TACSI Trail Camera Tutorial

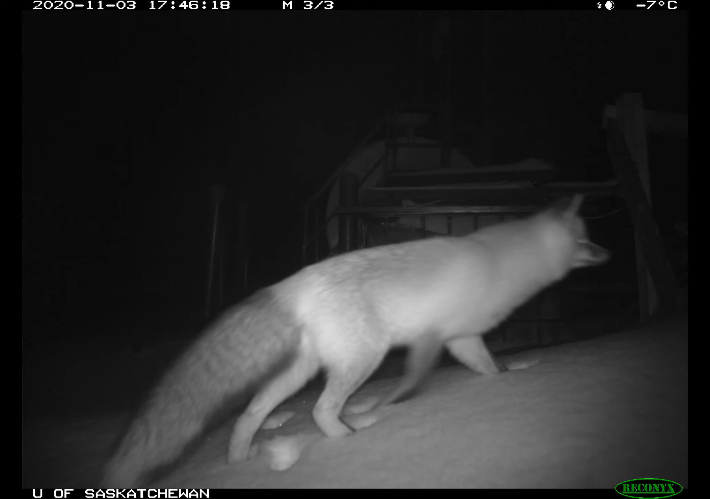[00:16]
They allow people to understand the natural movement patterns of animals while minimizing the amount of human interference or presence in the area. The cameras can be left out to their data for weeks or months at a time with little to no maintenance or upkeep. They are triggering a combination of heat and motion using passive infrared sensors. They can capture pictures and video with audio and operate at temperatures as low as negative 40 degrees Celsius,